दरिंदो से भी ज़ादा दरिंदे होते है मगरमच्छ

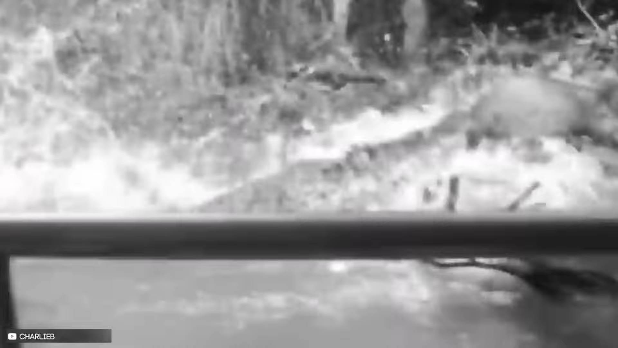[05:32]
और जैसे ही जंगली सुवर थोड़ा आगे बढ़ता है उतनी देर में मगरमच फुर्ती से इस सुवर को अपना शिकार बना लेता है। और इस सुवर के साथ ही मदद करने के लिए आगे आते हैं।
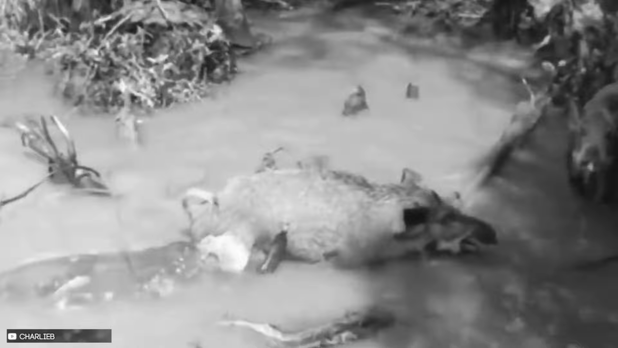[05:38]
लेकिन बेचारे कैसे मदद करते त्योंकि मदद करना उनके बस की बात नहीं थी।
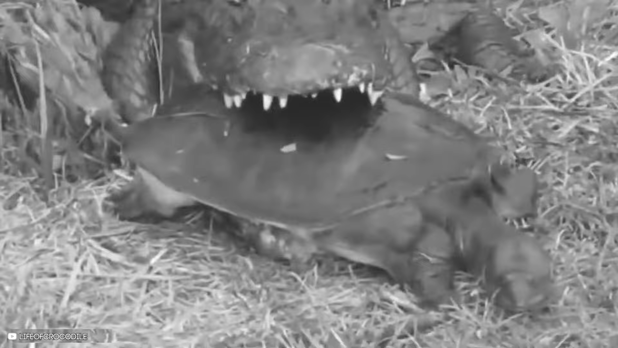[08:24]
लेता है लेकिन इसे खा पाना इस मगर के लिए बिल्कुल भी आसा नहीं है और सारी क्लिप में आपको कुछ
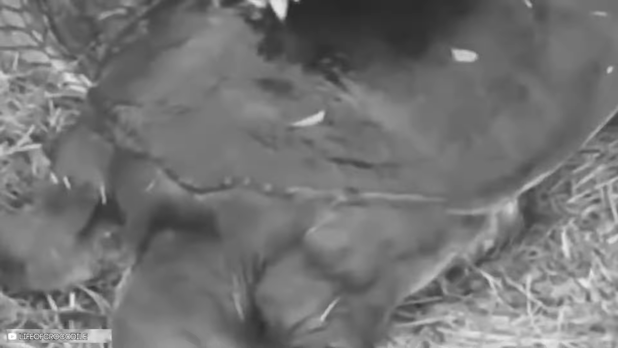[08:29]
ऐसा ही देखने को मिलेगा जिसमें
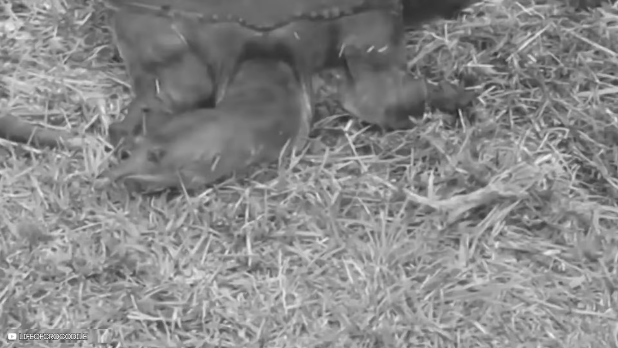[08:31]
मगर इने पकर तुलेते हैं लेकिन खाने में पसी ने छूट जाता है